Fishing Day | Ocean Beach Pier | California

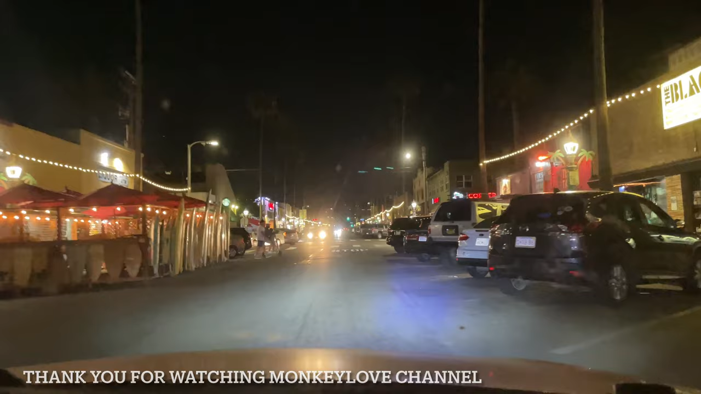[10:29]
cái này giống như là phố đi bộ quận nhất nha. Ai cũng tối nay đi bộ ra chơi, ăn uống nhậu nhẹt.
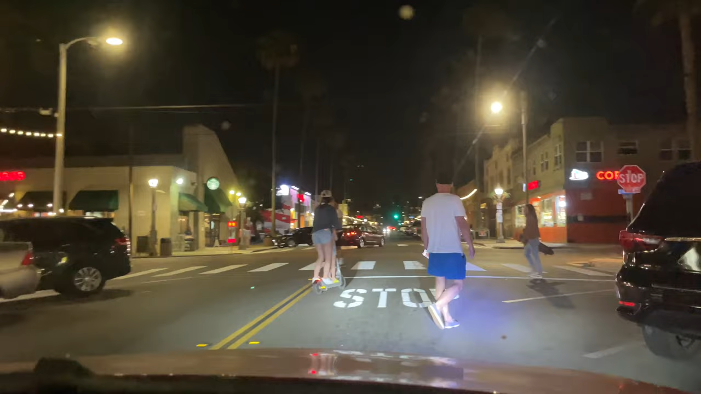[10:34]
Cái này là đại ca, này là đường của đại ca. Đó. Mình ở đây, đây thì ưu tiên cho người đi bộ lái xe.
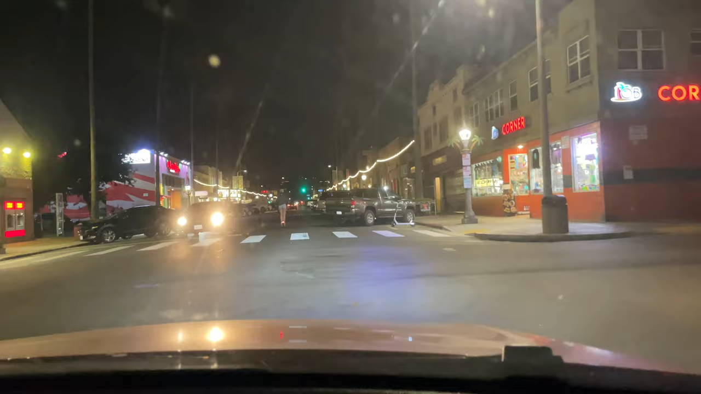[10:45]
Úp hết xe kìa. Wow, trời luôn, nãy đi xong lũi cho nó xịn.
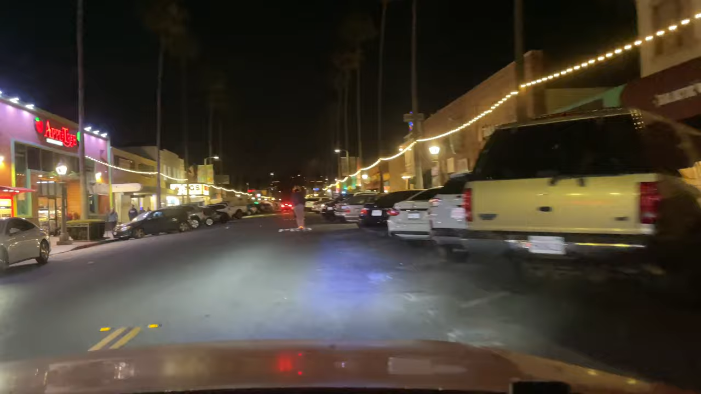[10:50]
Bây giờ mình về này. Mình về mấy người này mới ra chơi. Nãy đi bộ xuống không có đi lên. Cái này chơi tới sáng luôn đó. Chị này sẽ lái scooter. Ok, bye bye mọi người.